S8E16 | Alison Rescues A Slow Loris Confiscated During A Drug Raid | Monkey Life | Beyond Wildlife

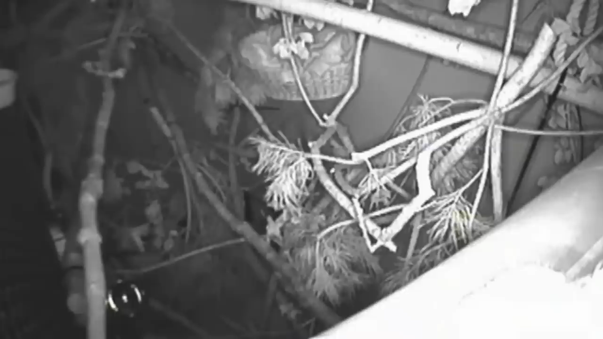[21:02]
And lo and behold, when he's sure no one's around, he does start to explore. Buddy, if indeed he does turn out to be a he, and not a she as Alison suspects, has been lucky.
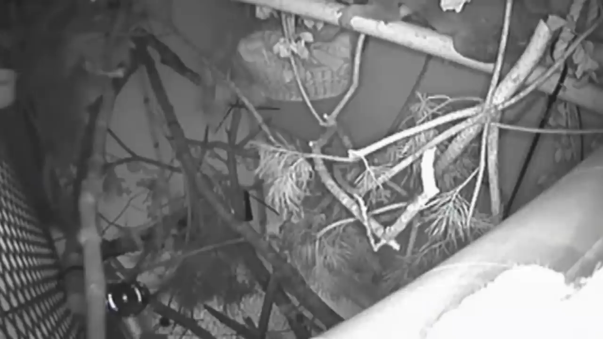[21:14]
He has a new life to look forward to with a new partner.